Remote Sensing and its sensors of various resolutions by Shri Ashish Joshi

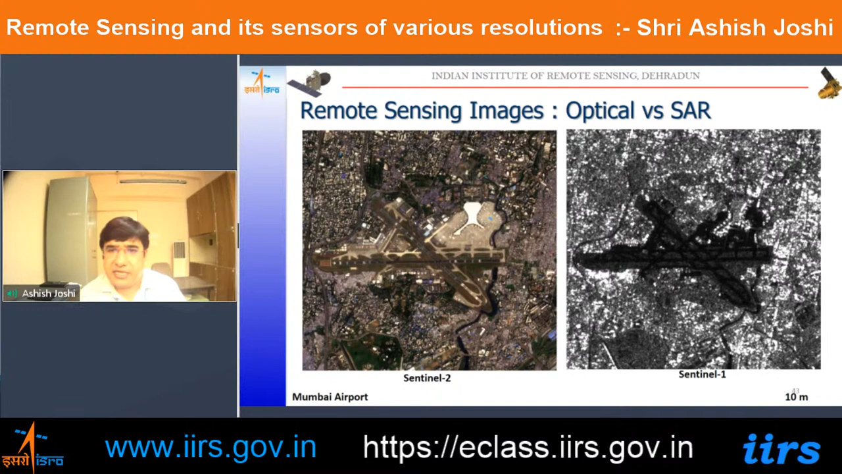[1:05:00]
So here is the reflected energy, it is forming, it is having the back scattered energy. So then we have to have different, different interpretation of different, different images. So this is the optical versus SAR. So we have seen different optical SAR and thermal images in our, in our remote sensing images.